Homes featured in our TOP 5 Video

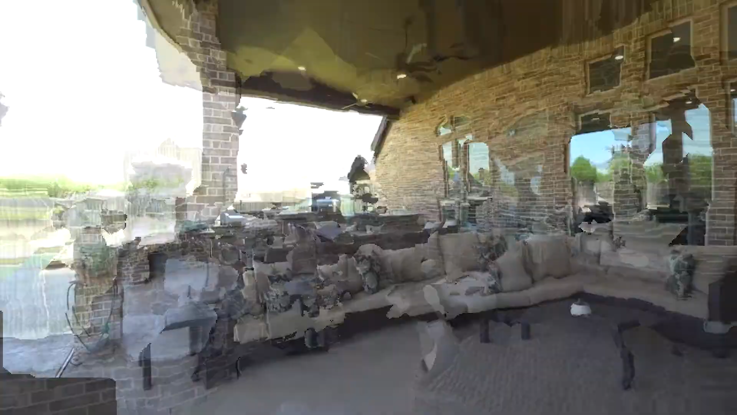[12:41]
And the outdoor kitchen on this one does feature a,
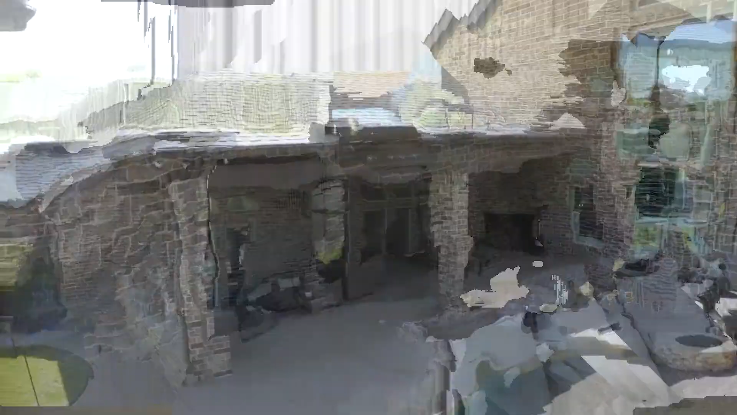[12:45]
not just a grill, a gas grill, but it also has one of the, what do you call it?